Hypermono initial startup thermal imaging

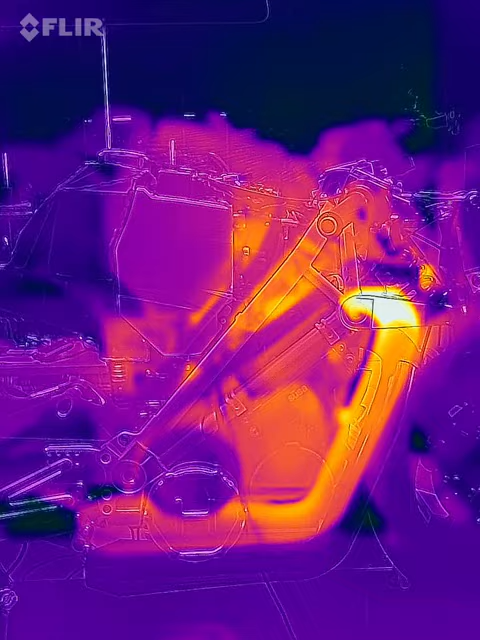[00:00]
All right, and the freshness temperature.
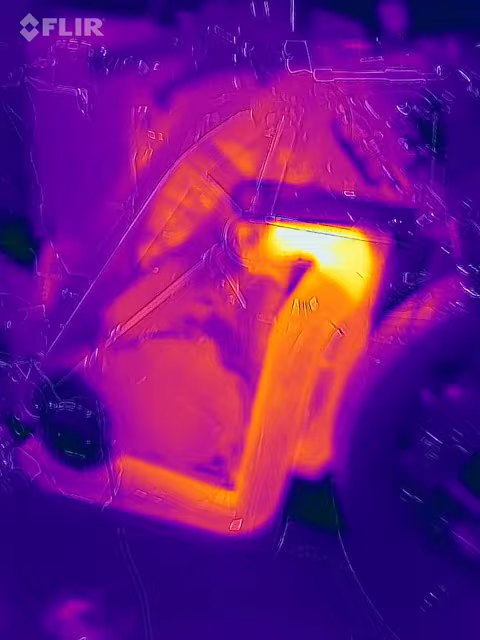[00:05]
I think it's pretty good for you in the session here.
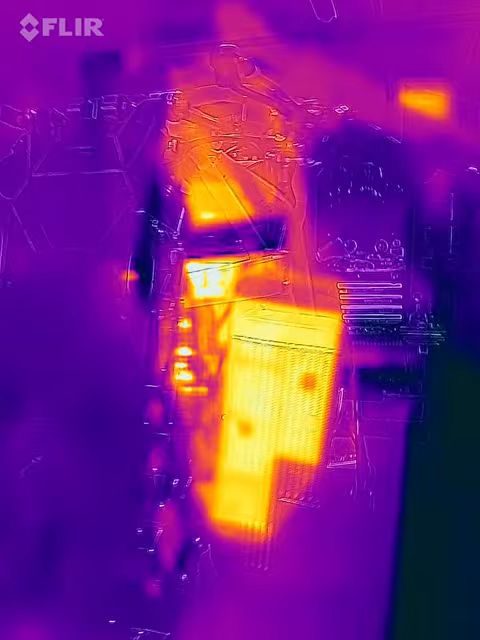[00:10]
You don't have fun, you have to turn that off.
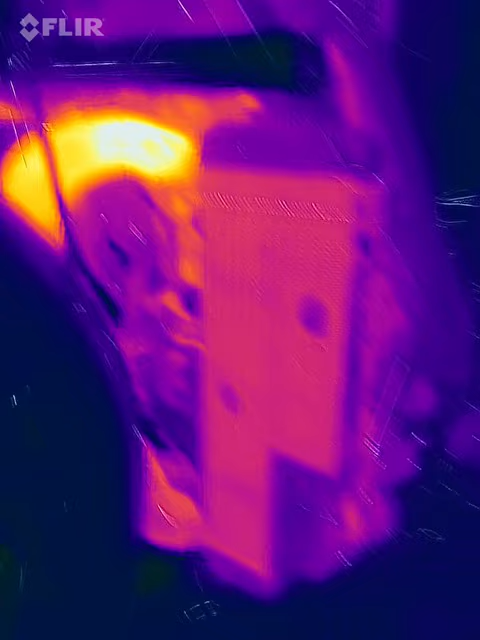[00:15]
Free in, pretty neat, temperature. Nice.
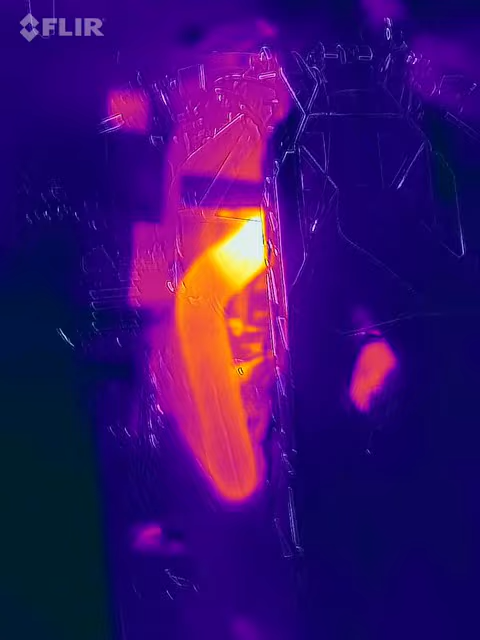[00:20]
And yeah, I think we can get to a lot of heat here. I hope you're going to have some control.